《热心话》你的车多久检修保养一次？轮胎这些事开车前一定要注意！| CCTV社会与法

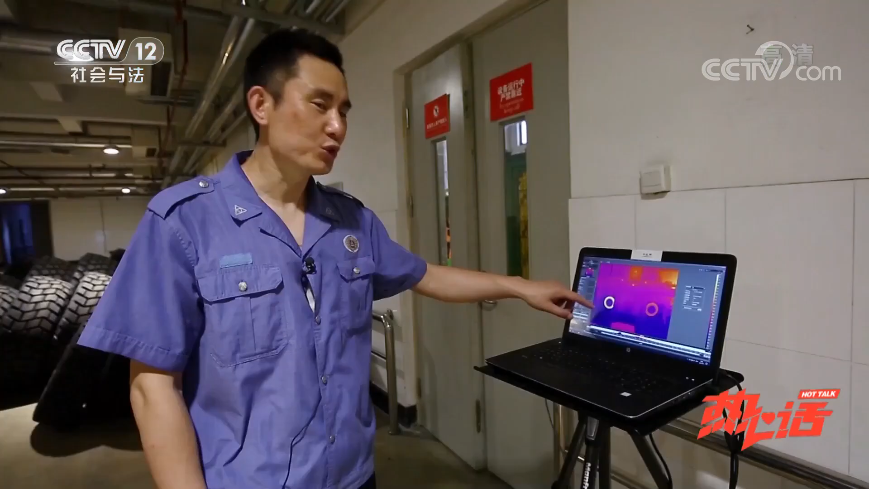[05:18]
通过这个电脑屏幕我们左侧这个低气压状态的轮胎在我们的机床刚
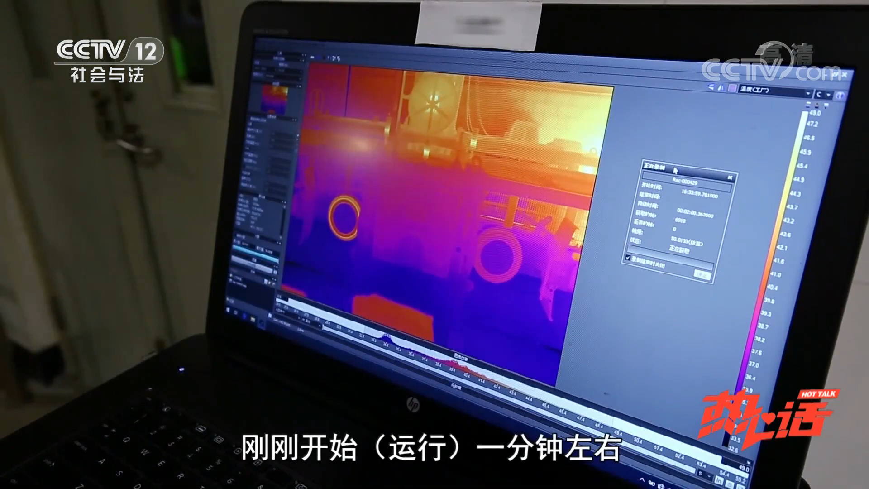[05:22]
刚开始一分钟左右它的这个胎测温度已经由刚才的三十多度上升到了
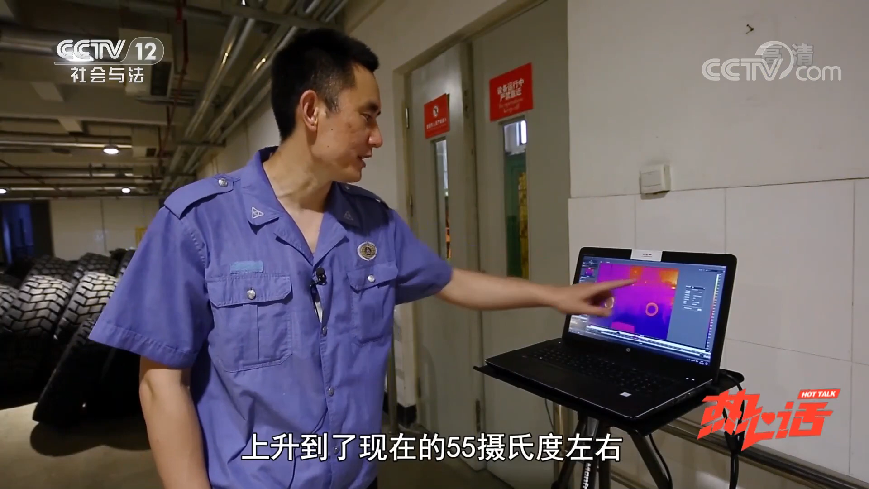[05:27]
现在的55度左右而且左右两条轮胎这个胎测温度的差异非常明显